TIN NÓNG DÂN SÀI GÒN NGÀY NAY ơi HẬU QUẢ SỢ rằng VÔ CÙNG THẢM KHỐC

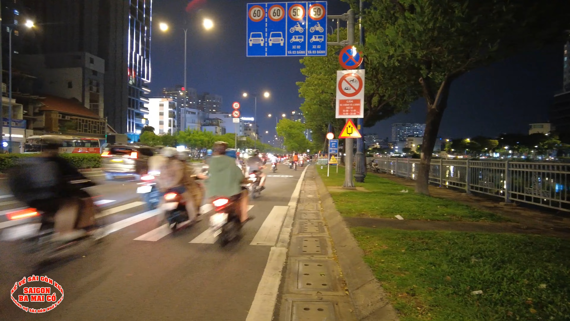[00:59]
Rồi quẹo trái là về chợ Quán mà quẹo phải là về chợ Cầu Muối. Đó là con bác còn nhớ không? Đó đi, garden này là một căn nhà cổ quá. Rồi thôi giờ mời bà con bắt mình lên xe ha.
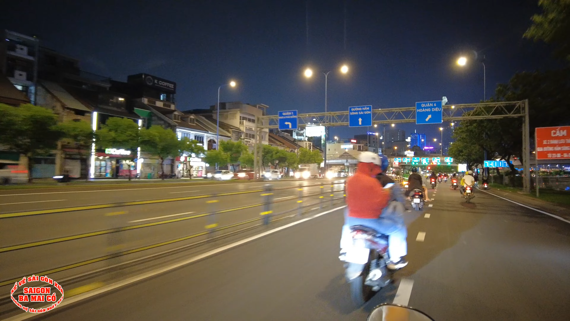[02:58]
thì lúc đó là ba mẹ rồi sẽ chở bà con của bác tiếp tục đi chơi, đi coi phim. Rồi ở đây là cái cây cầu Ông Lãnh nè, hồi xưa đây có cái dựa mía nè bà con, đây là chợ cầu Ông Lãnh.